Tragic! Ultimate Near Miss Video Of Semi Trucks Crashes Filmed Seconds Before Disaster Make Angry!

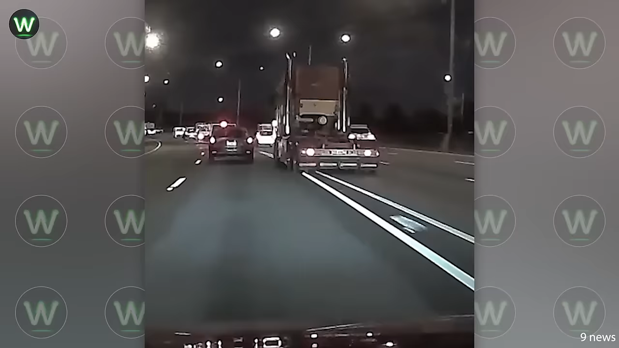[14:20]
The truck attempts to merge over solid lines before colliding with a vehicle, causing it to spin across multiple lanes on the gateway motorway. It seems the speeding truck lost the brake while descending due to overload and loss of braking power due to excessive heat.